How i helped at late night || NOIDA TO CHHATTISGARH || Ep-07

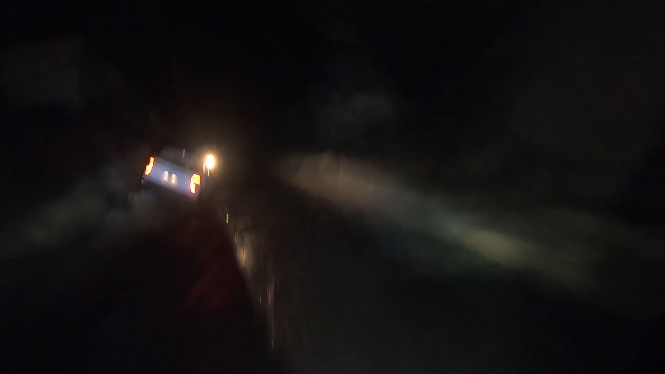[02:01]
आप देख सकते हैं किस तरीके से इतना खतरनाक वाला एक्सीडेंट हुआ है पीछे।
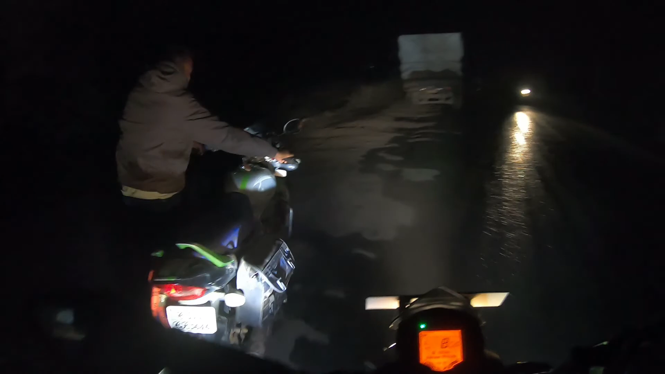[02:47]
चल नहीं रहा आपका बाइक? अच्छा, तो ठीक है।